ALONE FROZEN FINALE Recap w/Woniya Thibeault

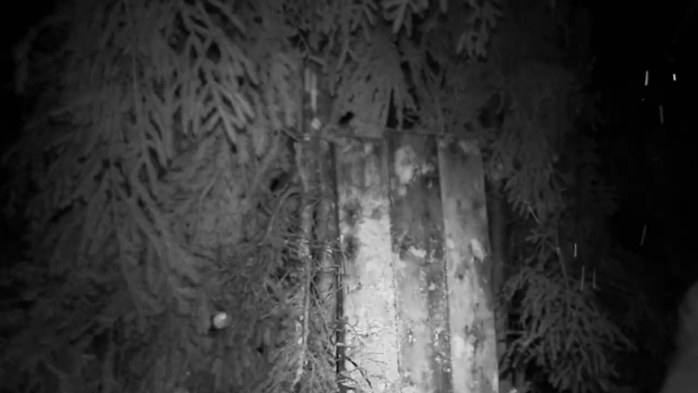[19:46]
But having a solid door and something that was easy to move as opposed to just a handful of bows was amazing.